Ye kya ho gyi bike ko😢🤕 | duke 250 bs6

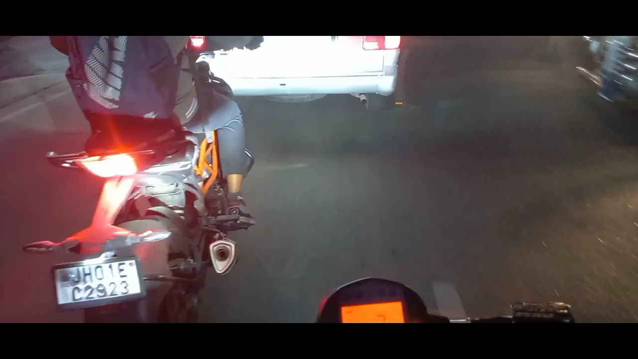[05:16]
चोटा नहीं अभी कैमरा कॉलिटी कैसा आरा होगा क्योंकि रात में क्यामरा का काफी गिर जाता है
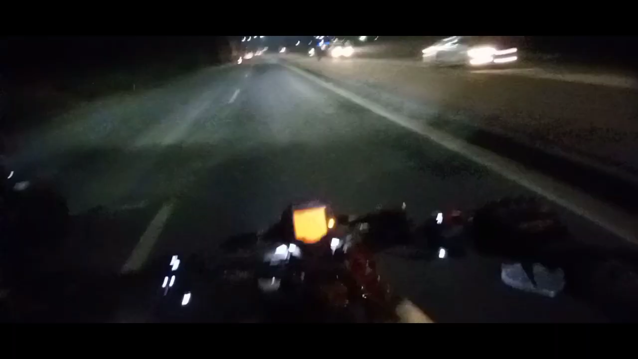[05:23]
जाइज पहुंच चुक्ए हैँ इंटेंशन ग्राउंड और काफी सही लग रहा है और रात में लाइटिंग दे�